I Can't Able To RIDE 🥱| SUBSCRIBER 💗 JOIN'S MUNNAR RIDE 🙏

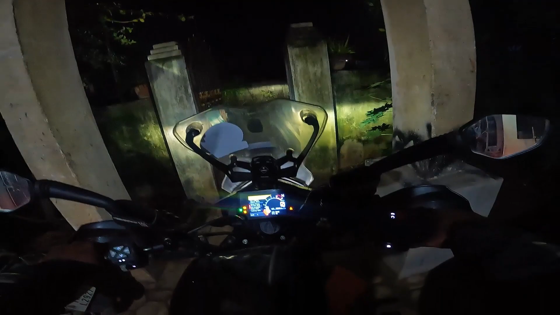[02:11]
என்ன நம்ம வண்டியில் 6 பாயிண்ட் இருந்தது, திடீர்னு 3 பாயிண்ட் பெட்ரோல் காட்டுது.
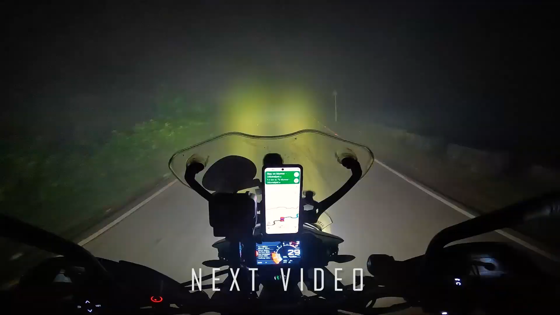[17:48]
ஐயோயோ, ஒன்றுமே தெரியல. பயங்கரமாக போகுது ப்ரோ.